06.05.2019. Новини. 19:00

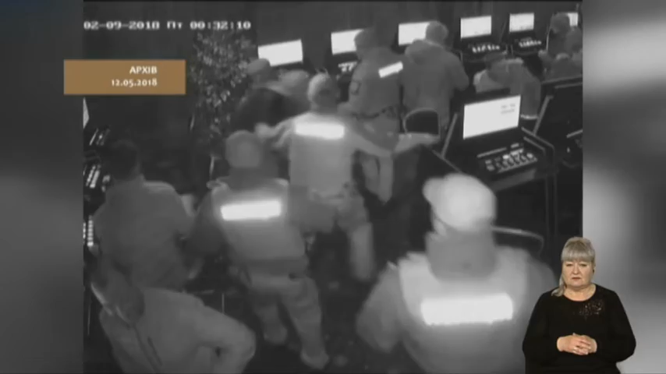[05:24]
Нагадаю, в ніч на 9 лютого 2018 року під час перевірки грального закладу, що на вулиці Куліша в одного із відвідувачів виявили пакет із невідомою речовиною. Зараз на екранах ви бачите відео із камер спостережень.